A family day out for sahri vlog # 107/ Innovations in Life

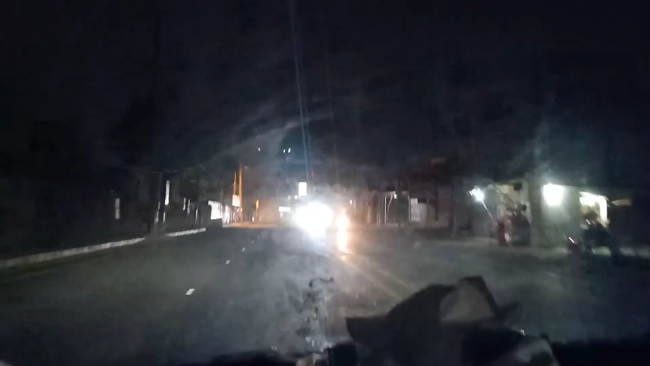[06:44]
गाड़ी को निकाल कर जब सड़कों पे आए तो सड़कों पे तो जी जनाब बिल्कुल ही रश नहीं था। इक्का दुक्का गाड़ियाँ इधर से उधर और उधर से इधर जा रही थी,
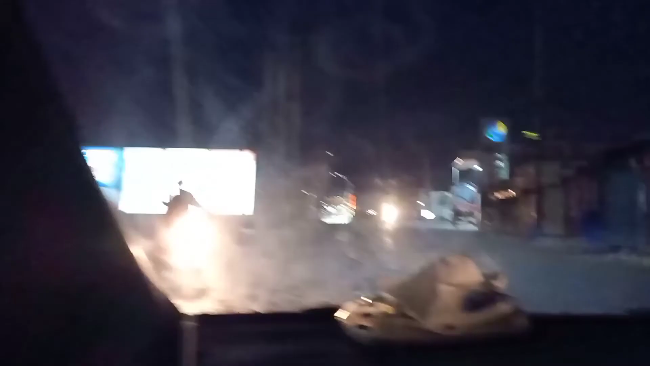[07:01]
या फिर वो सहरी के लिए दही, चने, सालन, नान, पराठा, कुछ ना कुछ लेने के लिए निकले होंगे। खैर, जो भी था, एक नया एक्सपीरियंस था, क्योंकि इस टाइम पे आपको रोड्स बिल्कुल खाली मिल रहे थे,
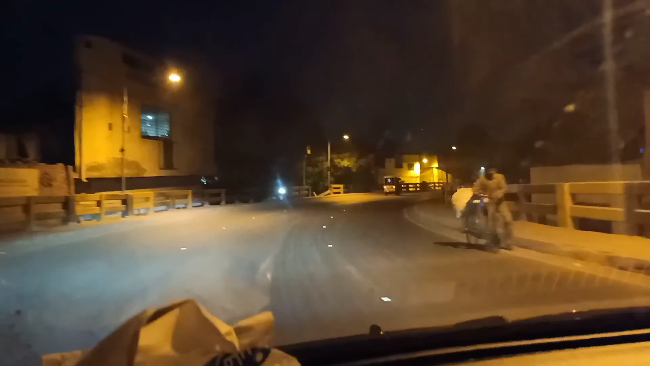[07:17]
जो कि एक बड़ा अजीब सा मंज़र बना रहे थे, और हमने उसको भी इंजॉय किया।
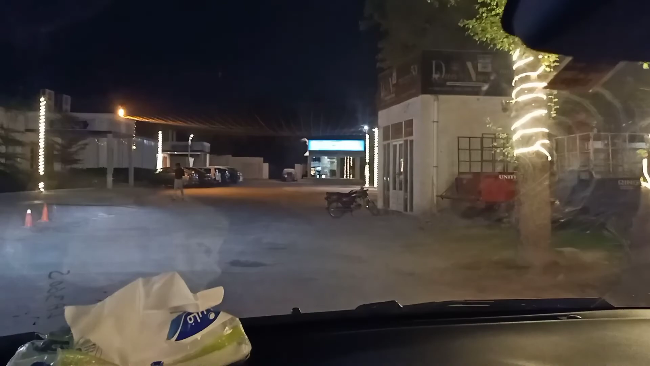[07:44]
ऑफिसर्स क्लब में हमारी सहरी थी और हम यहाँ पे टाइम पे पहुंच चुके थे,